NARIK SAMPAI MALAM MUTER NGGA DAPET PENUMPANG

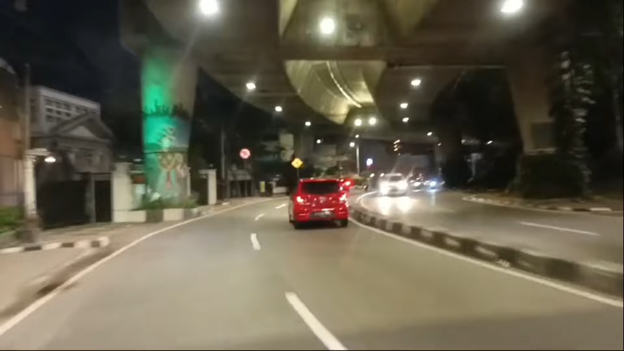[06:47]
Muter nih sahabat, coba muter ya.
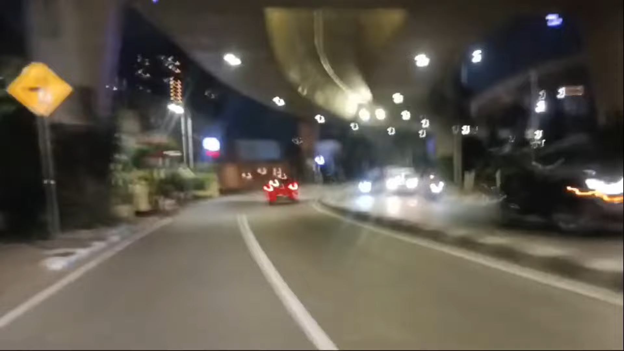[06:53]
Jalanan lancar nih sahabat.
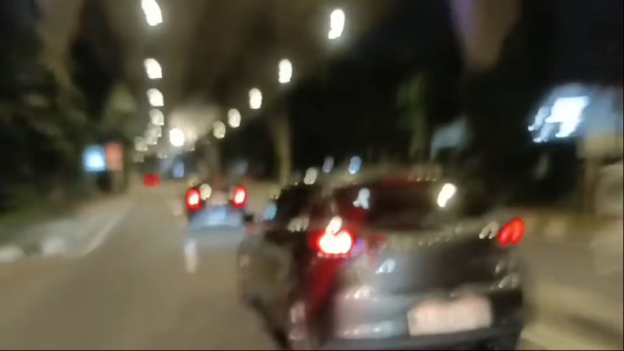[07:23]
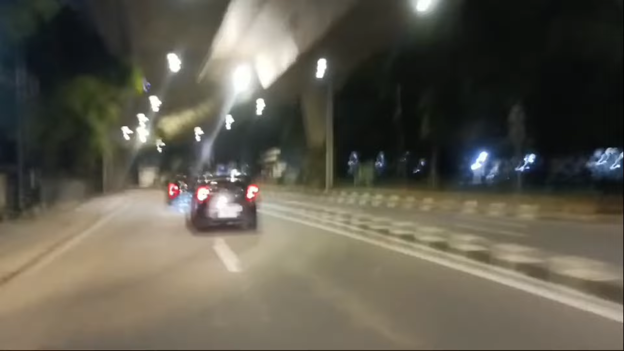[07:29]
Jalanan lancar karena hari libur sahabat, libur panjang.
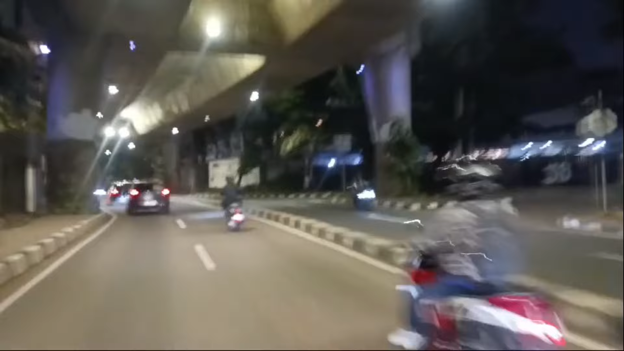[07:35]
Kita belok kiri ini sahabat, muter coba.
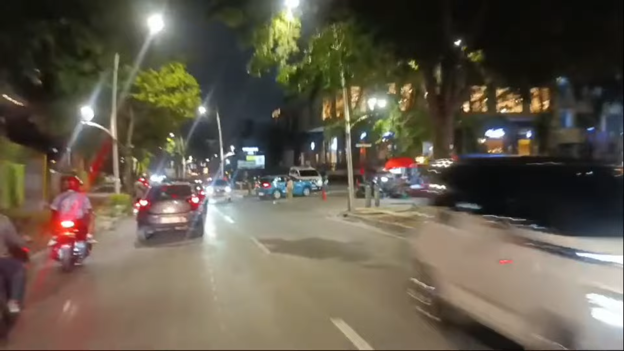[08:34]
Belum ada penumpang yang nyetop nih sahabat.
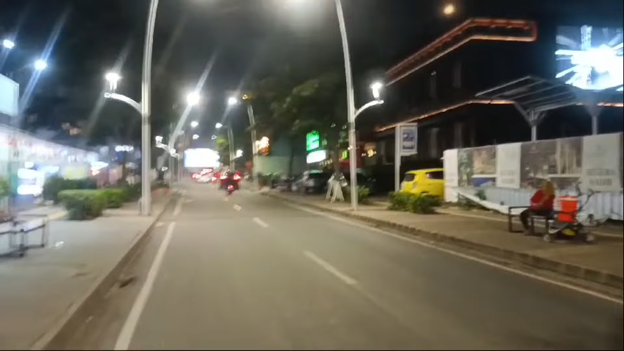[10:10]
Ini sahabat, Mas Puri berhenti di sini ya. Ini sahabat, Mas Puri bajai, minggir bajainya ya.